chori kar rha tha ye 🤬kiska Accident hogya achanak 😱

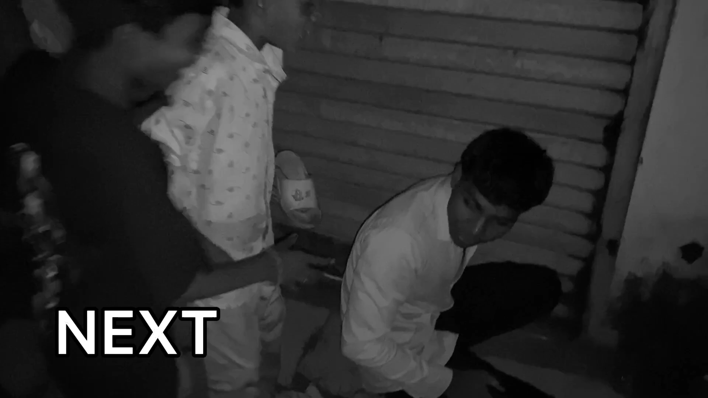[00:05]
मार चोरी कर रहा, मार मार चोरी करता है मुसरी